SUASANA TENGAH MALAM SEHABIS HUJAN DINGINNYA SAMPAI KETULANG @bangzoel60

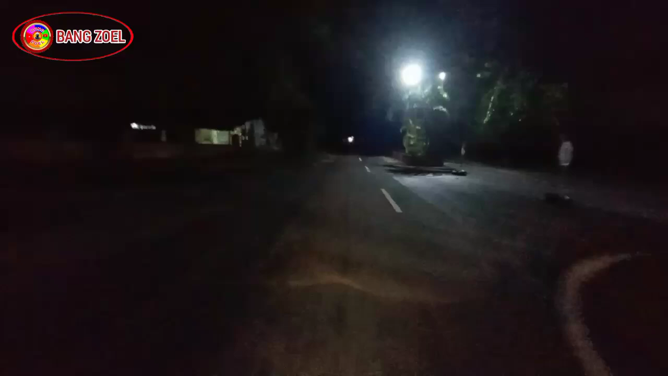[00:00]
Assalamualaikum warahmatullahi wabarakatuh masih bersama dengan Bang Jul channel motoblog perjalanan dan cara kisah berhutub di tengah malam ini ini udah mau menjelang pagi nih ya
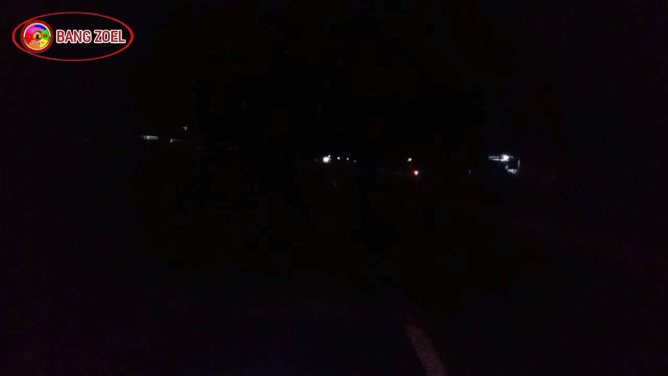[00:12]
inilah suasana terkini di kota kisaran ini tuh suasana gagal banget ini ya kalau untuk cuaca ini habis hujan ini ya kalau untuk anginnya dingin banget ini ya inilah suasana di malam minggu dini hari ini ya tengah malam ini kalian ini ya di jalan yang sepi banget
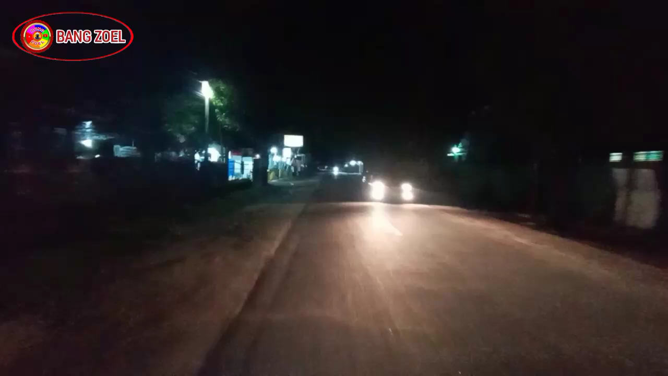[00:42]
ini di jalan ini satu dua lah ini kereta ini ya cukup sepi banget kalau udaranya dingin banget ini karena baru habis hujan ini guys jadi hari malam ini agak kelabnya pendarangan ya
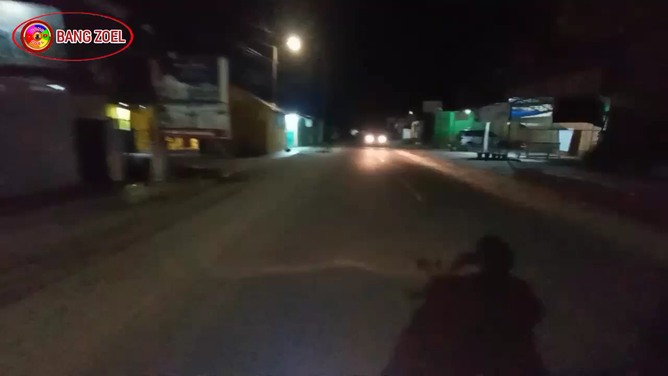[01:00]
ini ada mobil lewat kalau untuk di jalan ini ada sepi banget tapi dia ada sepi termasuk amelnya inilah suasana terkini di tengah malam menuju pagi ini di hari-hari malam minggu di kota kisaran di sebelah kanan ini masih ada buka ini ya gede ini ya teman-teman ya
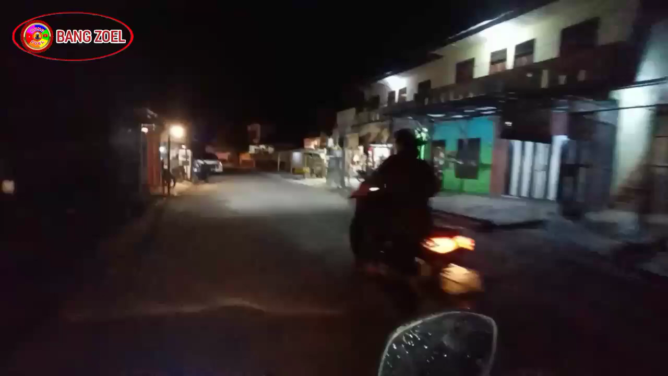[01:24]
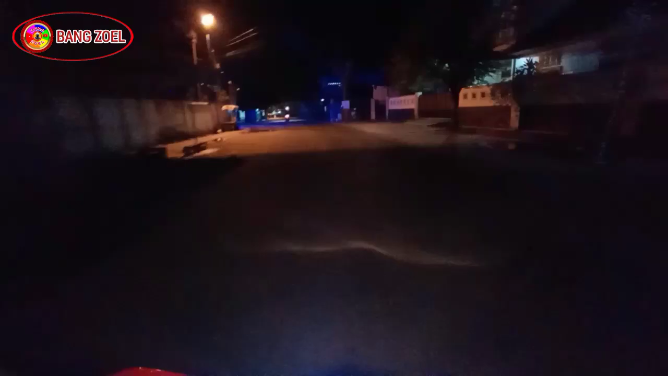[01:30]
sepi banget tapi kalau di kisaran walaupun tengah malam menuju dini hari termasuk aman di kisaran ini ya teman-teman ya belas suasana selepas malam minggu dan dini hari ini hari minggu sepi banget ini kereta pun saat-saat ini ya kalau kami bilang sini kereta kalau apanya kan sepeda motor itu motor ya kan
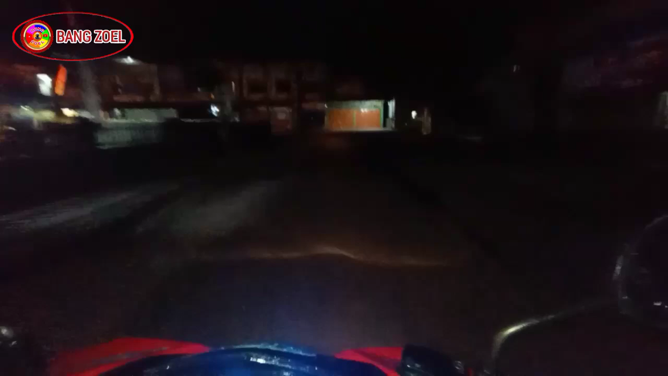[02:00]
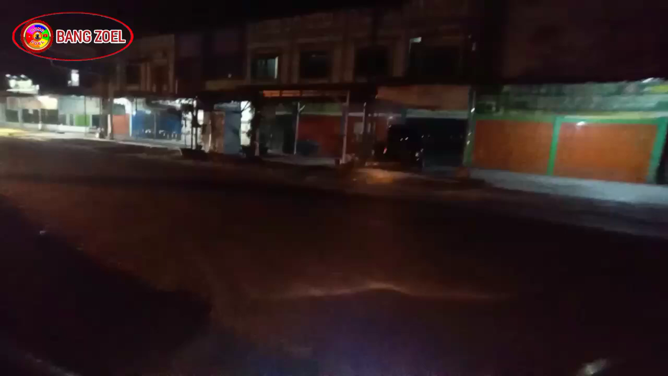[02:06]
namanya udah hari ke pagi orang udah tidur semua lah ya kan walaupun anda keluarin malam ini satu dua ini mungkin dia entah mau beli makan malam atau mau pulang dari mana lah sepi banget
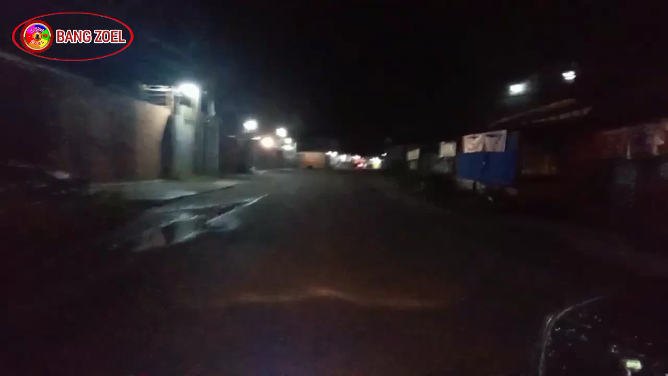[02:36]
ini sekarang kita nih berada di jalan HMI Amin jadi bagilah suasana terkini di kota kisaran setengah malam menjelang pagi dini hari lah ini namanya ini udah karena udah jam 12 lewat berarti udah ke pagi lah ini namanya ya kan ini ini asing kita juga dia gede gede mungkin gede di kelompat jam lah ini
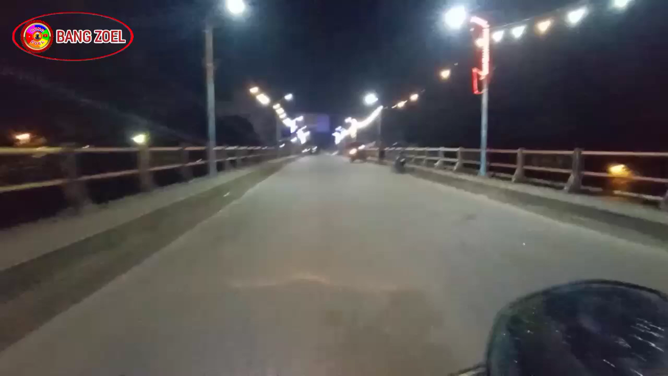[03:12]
ini kita berada di pangkal titik kisaran sini lampunya cantik ini lampunya cantik terang-terang ya kan mantap
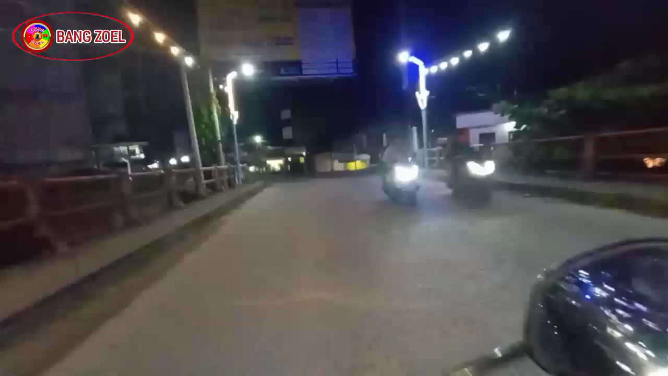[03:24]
kalau kesana jalan ini memonjol ke kota ya kan ini
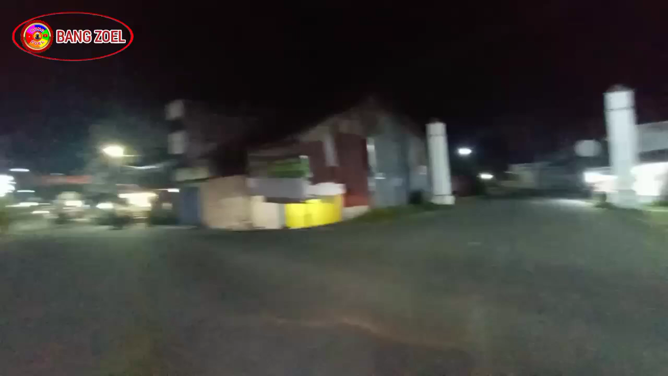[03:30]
ada juga gede ini mungkin gede sepi pagi ini ya ini ada buka juga warung apa itu ya mie goreng indomie lah gitu ya
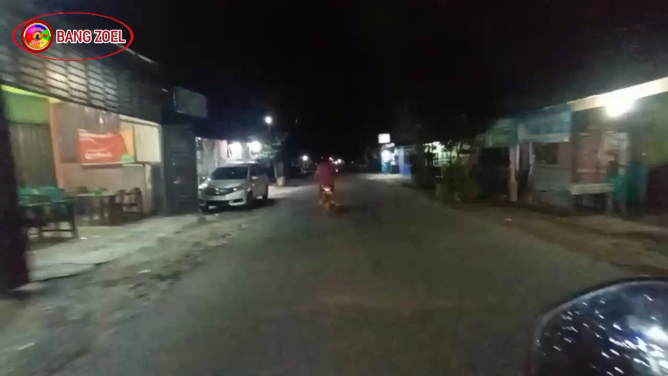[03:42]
jadi untuk penerangan di jalan ini gak terlalu banyak ini agak minim lah
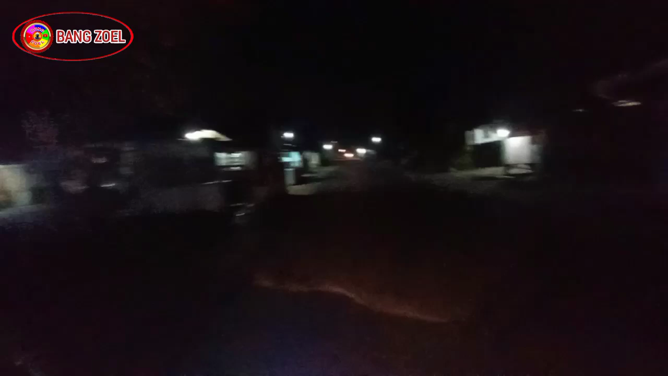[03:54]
jadi untuk tengah malam menuju pagi dini hari ini bangun jel ini keliling-keliling lah memantau situasi gimana situasi di malam minggu ke pagi ya ternyata ya sedih banget karena sehabis hujan jadi cuaca pun dingin ini ya kan enaknya tidur lah ini
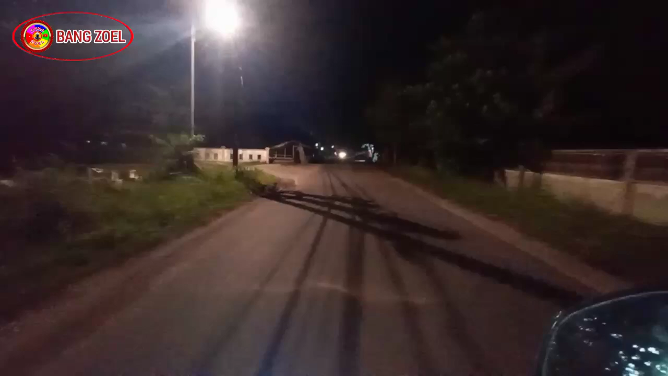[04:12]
bangun jel aja pagi-pagi ini keliling-keliling terus ini bila suasana selepas malam minggu malam ikan agak gol ini penerangan minim lah ya kan biasa lah ya kan ini perumahan
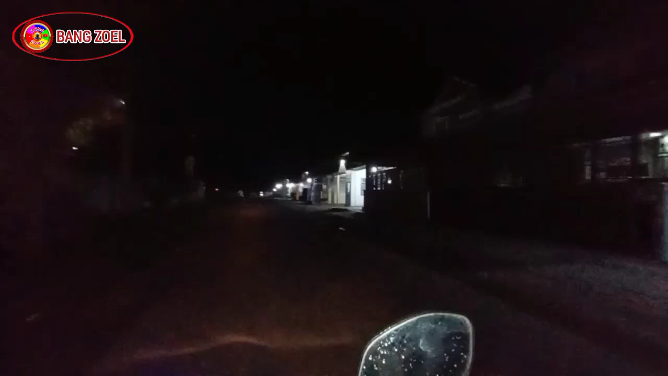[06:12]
jadi sepanjang jalan yang bangju laluin sepi banget kosong jalan ini ada yang lewat
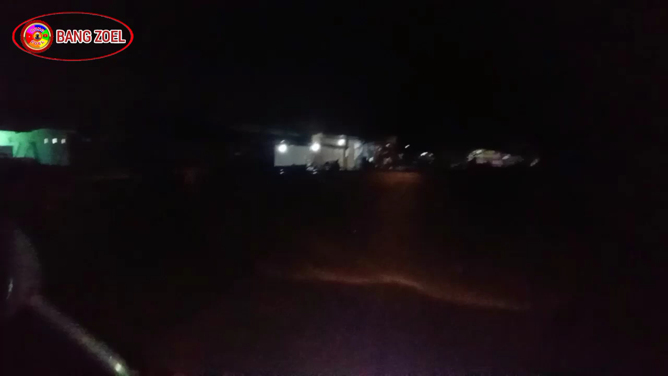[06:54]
tengok kiri kanan aman kita lewat ya teman-teman bang juli ini pagi-pagi pun kelayak berkeliling memonitor suasana terkini jadi biar kawan-kawan tahu malam minggu menjelang dini hari dikisarannya seperti ini agak sepi tapi aman dan kondusif
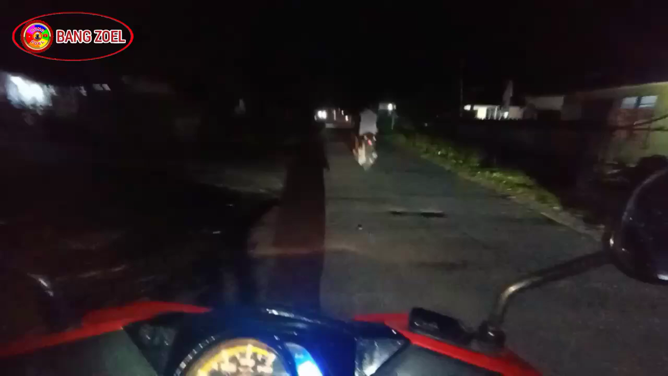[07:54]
ini baru ada kereta lewat itu pun dua kereta berarti orang tak balik lah itu kan dari malam malam minggu jadi teman-temannya sekian dulu perjumpaan dini hari bang julia bang julung dari diri assalamualaikum warahmatullahi wabarakatuh